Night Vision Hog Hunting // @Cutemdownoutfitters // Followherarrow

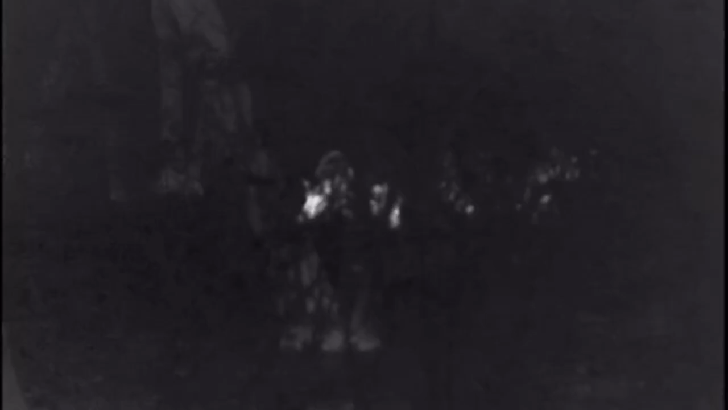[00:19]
The hogs were completely nocturnal so we stuck with night vision and she was able to get a hog.